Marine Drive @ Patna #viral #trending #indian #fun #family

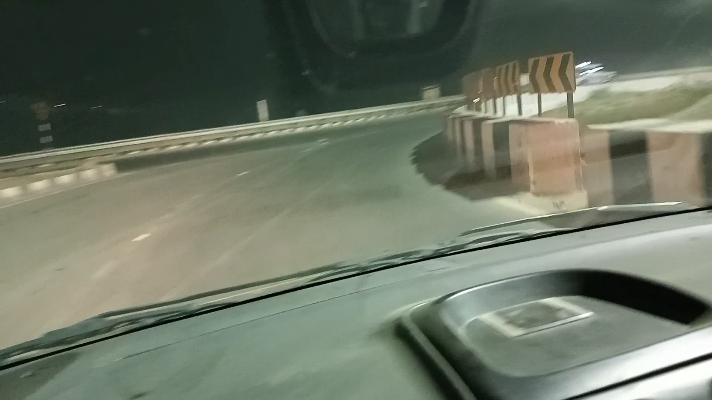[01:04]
और रात में इन सड़कों पे ड्राइव करने का अपना ही मज़ा होता है जबकि ट्रैफिक बहुत ही कम होता है। तो आप आराम से यहाँ पे गाड़ी चला सकते हैं और इन्जॉय कर सकते हैं। और ये लीजिए, हम सब पहुँच चुके थे मरीन ड्राइव,